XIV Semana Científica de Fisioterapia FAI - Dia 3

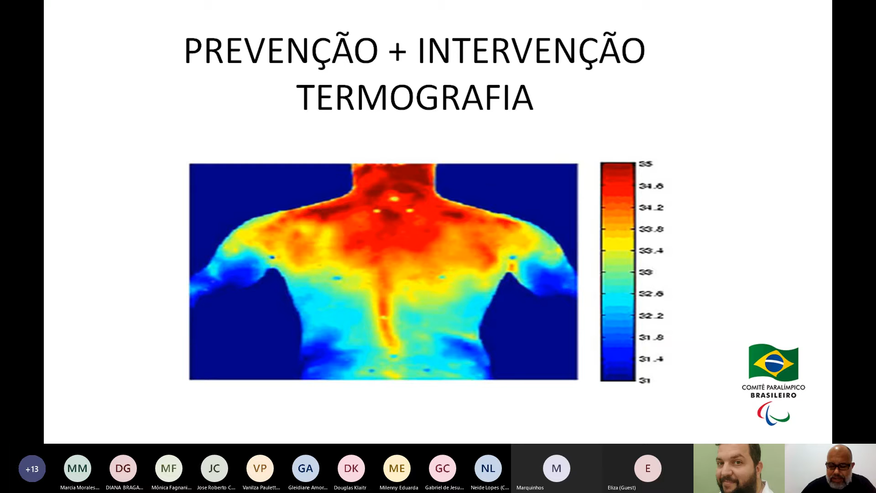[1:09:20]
ali a probabilidade da instalação de algum processo lesional então ali dependendo da situação nós já atuamos de maneira precoce preventivamente entendeu então se vocês perceberem o atleta está dentro de uma sala